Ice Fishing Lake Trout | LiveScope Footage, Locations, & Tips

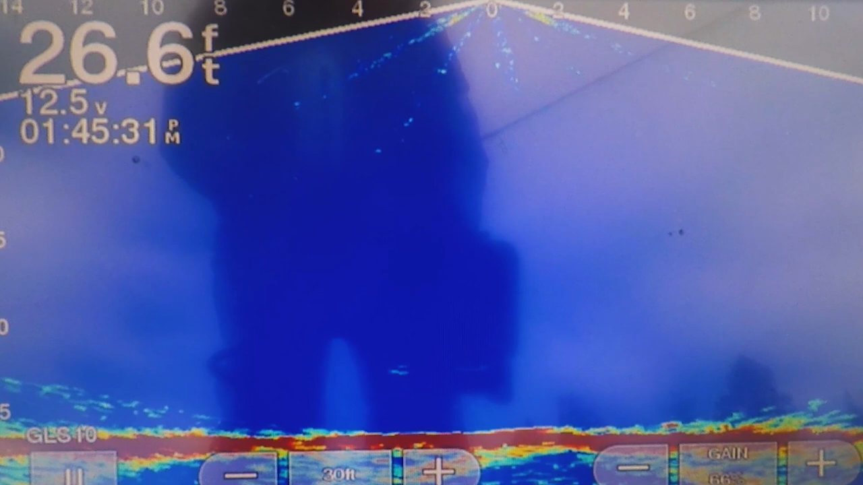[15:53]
On screen: depth 26.6 ft
On bottom. Big, I think, but nope, he just swam away. Oh, he came and bit.
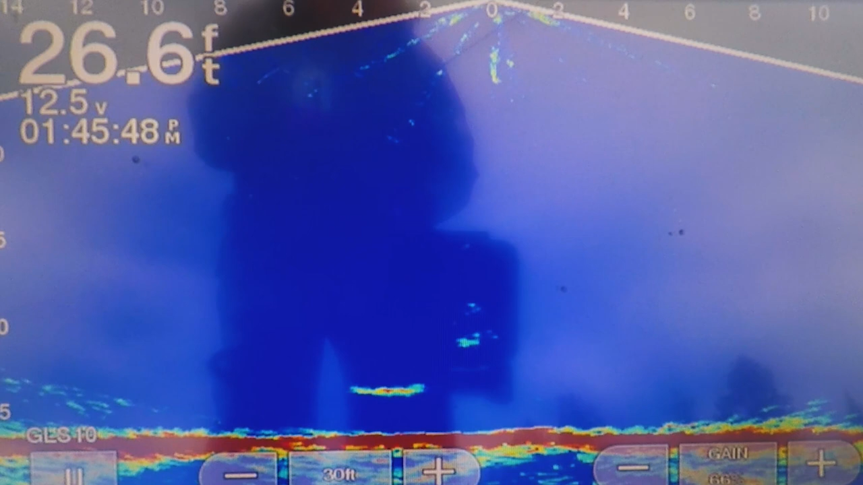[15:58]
On screen: depth 26.6 ft
Oh, I messed that up big time, I think.